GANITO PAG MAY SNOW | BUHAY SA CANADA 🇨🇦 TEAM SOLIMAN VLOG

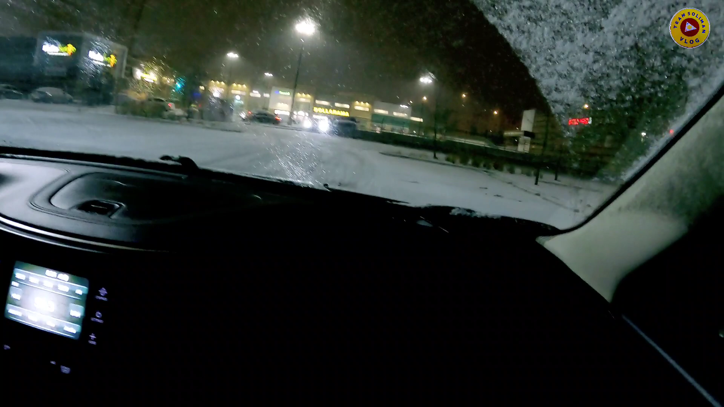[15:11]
Pero yung Costco nito na doon pa sa kabilang side. Pero at least malapit. Ayan, Bottle Depot. Ay, baka dito ka lumabas doon nung pabalik.
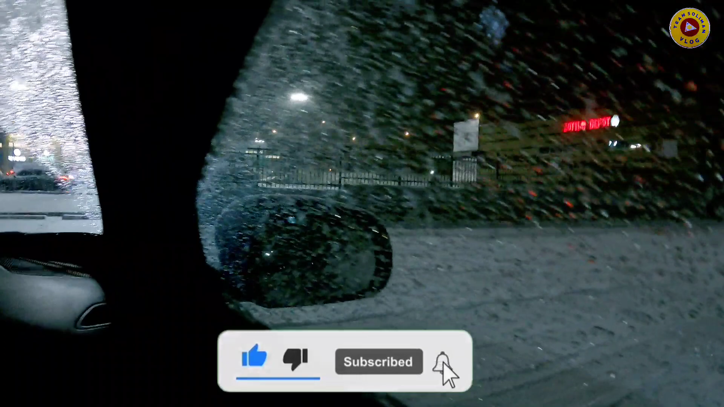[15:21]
Sa atin. Ang kapal ng yelo dito, ah. Walang dumadaan. Parang ang ganda ng Bottle Depot na to.
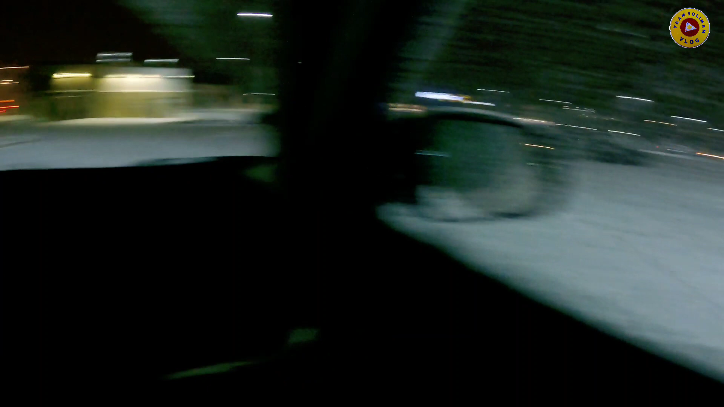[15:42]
Snow. Bilis, no? Tuli-tuli kasi, eh.
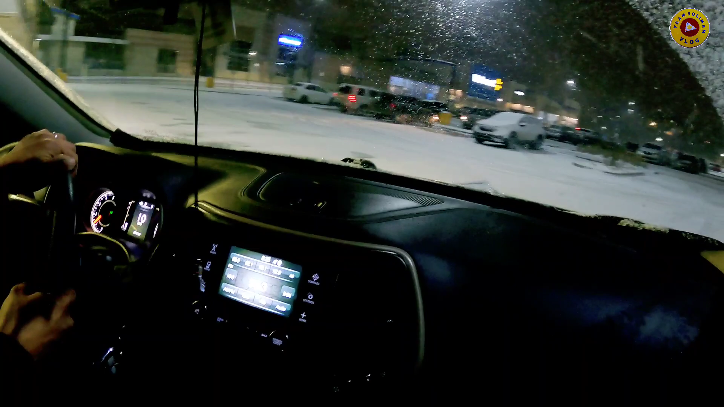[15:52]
Saan ba tayo lalabas? Doon sa gitna. Mucho burrito. Hindi pa kami nakakain dyan. Mucho burrito. Marami kami hindi natatry pa, eh.
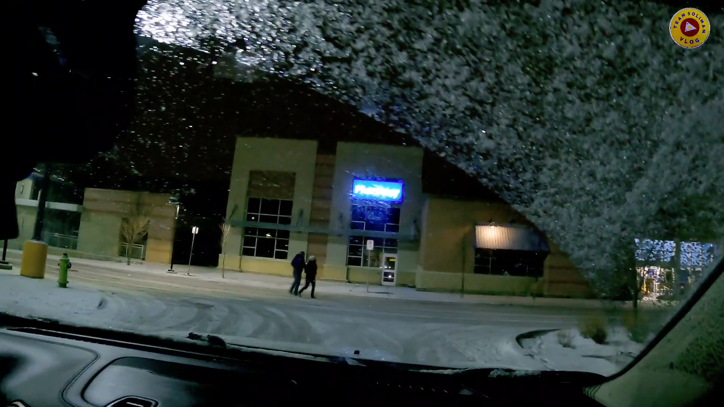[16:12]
Ganyan mo siya pag hinaparagata mo.
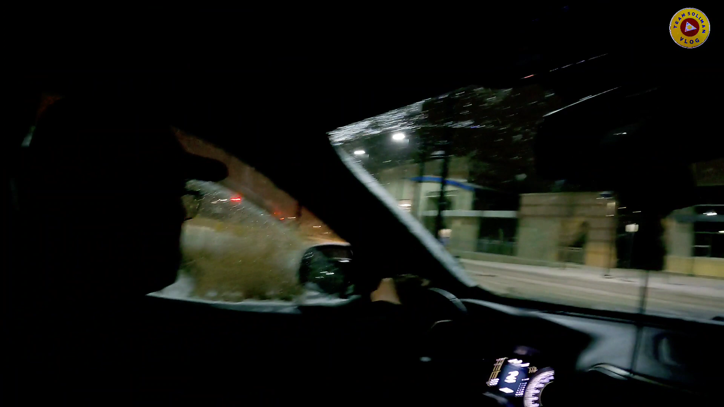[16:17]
Kasi puro siya ano. Puro snow. Hindi niya makikita yung side view.
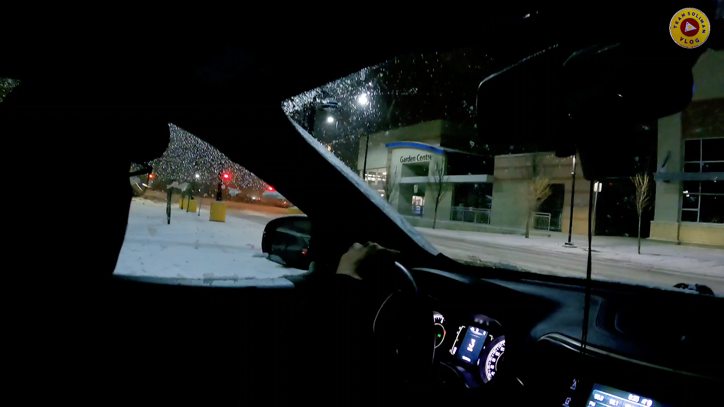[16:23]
Side mirror, side view. Ay! Dito na yun, no? Mm-hmm. Sarsi. Sarsi. Sarsi. Sage pala.
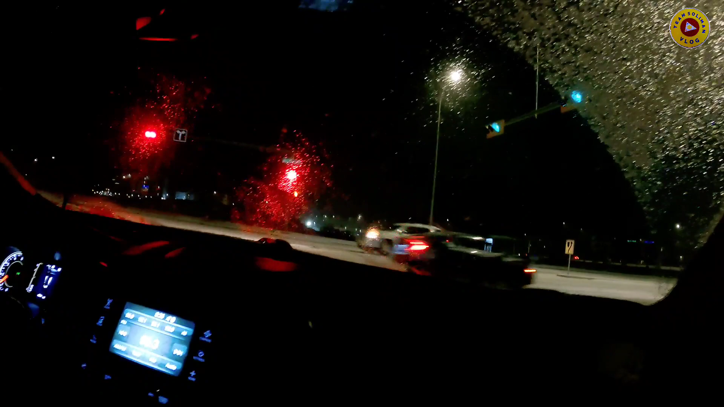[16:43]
Ah, ito, pag dumiretso ka, kondo. Tapos kakanan muna tayo, saka palang diretso. Ah, ito? Mm-hmm. Doon ako, 37. Tamawid ako, nag-U-turn ako, balik. Sabi ko, ay, parang akong hindi pa kondo agad, liliko pa muna. Mali nga, liliko pa. Oh, ayan. Ayan, tapos dire-diretso. Yung lang, hindi makita linya niya, dito ganyan. Oo, kapag winter, sundan mo na lang yung mga gulong, yun.